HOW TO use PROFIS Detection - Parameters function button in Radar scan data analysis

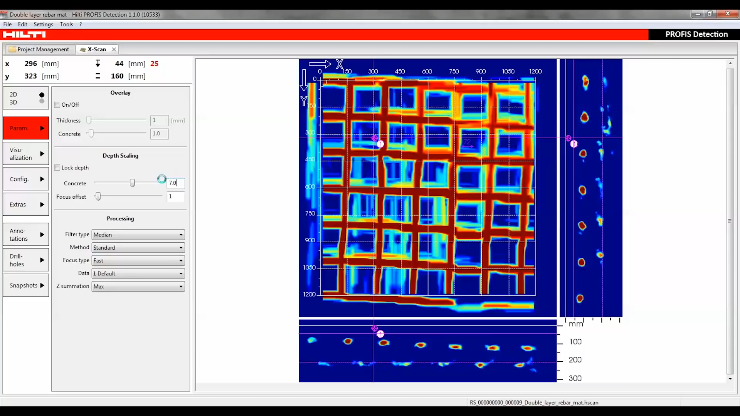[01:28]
The Focus Offset parameter is used for improving data visualization by correcting the position of the focus length to generate a sharper image.